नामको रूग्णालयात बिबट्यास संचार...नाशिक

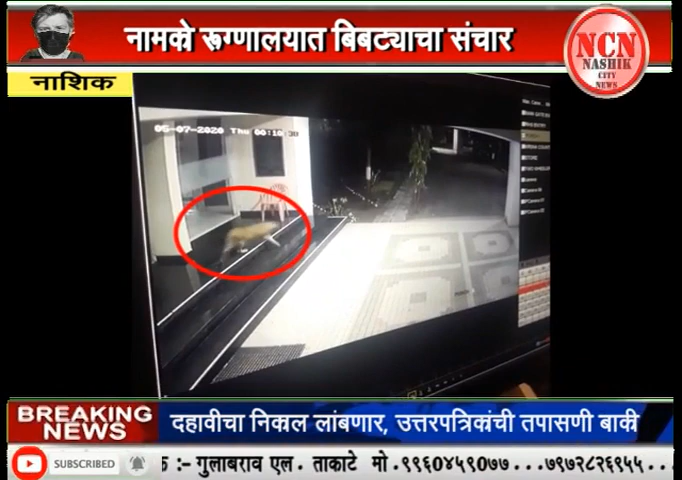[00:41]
मागारी फिरल्याचे सागना देते रातरी होस्पिटेल से एकजिट गेद बंद केले जाते तर एंट प्रिगेट वर सुरक्षा
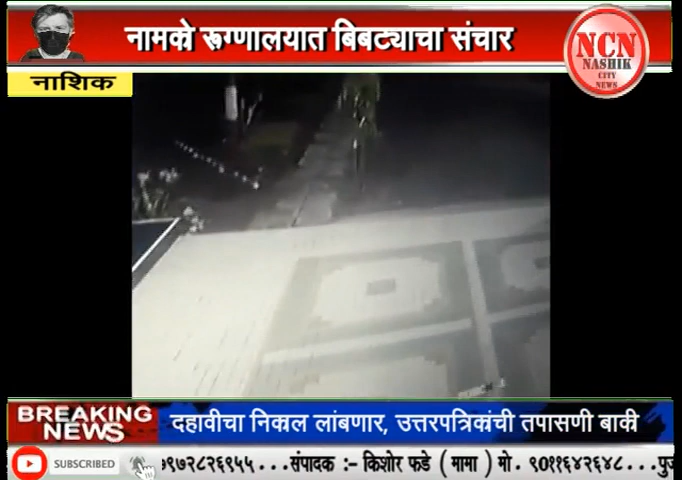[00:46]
रक्षक तैना तस्तात रुगनाला पासुन काही अंतरावर गंगापूर्ग उजवा तट कालवा परिसरा शेती मोग्या जागे से प्रमान मोट्या है यह पुर्वी मकमालाबास शहर परिसरात नेमिस बिप्टाचा वावर अड्रौन आलाए हा बिप्टा त्या पाईकी जेक सावा असा अंदाच वन विभागाने व्यक्त गेलाए